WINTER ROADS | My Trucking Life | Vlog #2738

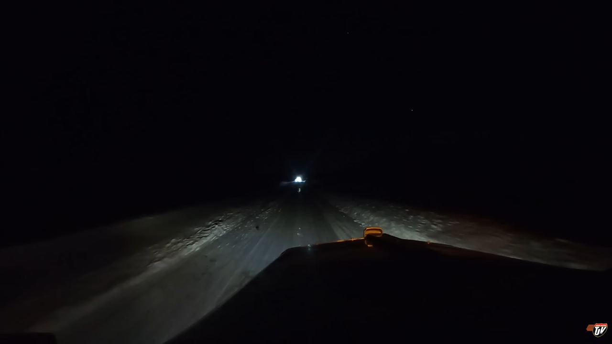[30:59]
The graders in Manitoba have blue flashing lights. Oh man, and I live here and it still got me. Oh, what are the cops doing out here? What happened? Look at this guy go. Oh yeah, there you go. Have fun, bud. Have fun. Thank you very much. Nice.
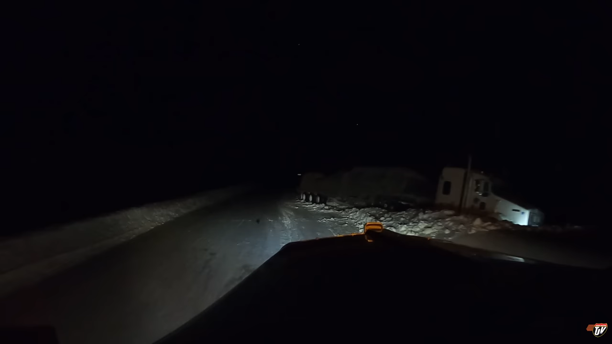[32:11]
Shoot, but someone's coming though? Yeah. Okay. Gold truck has been here. Okay, good. He could not pull me out. Oh, shoot. Do you got food and water? Yeah. Thank you, man. Okay. I got everything.
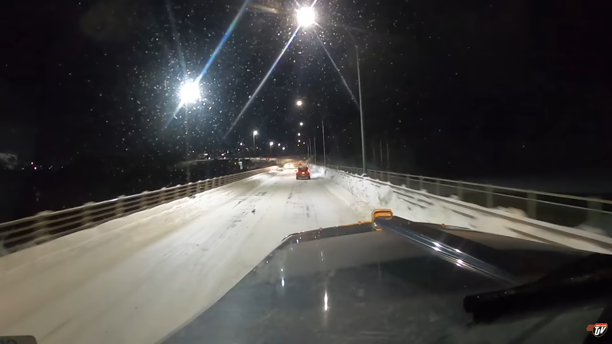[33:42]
We made it back to Thompson. It was a lot quicker on the way back because the roads had already been plowed. We did a lot better. Going back to the Petro Pass, gonna grab some fuel and then try to trip plan where I can park tonight with the amount of hours I have left on my logbook.
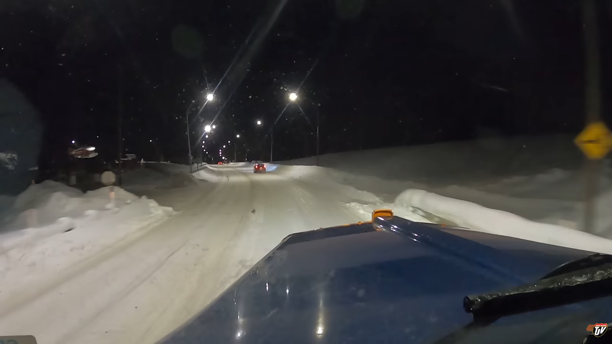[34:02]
See what I come up with. All in all, from Thompson to Gillam, back to Thompson today was 714 kilometers. Pelican Landing, Grand Rapids, Manitoba. This is where we made it, with about 7 minutes left on our clock yesterday.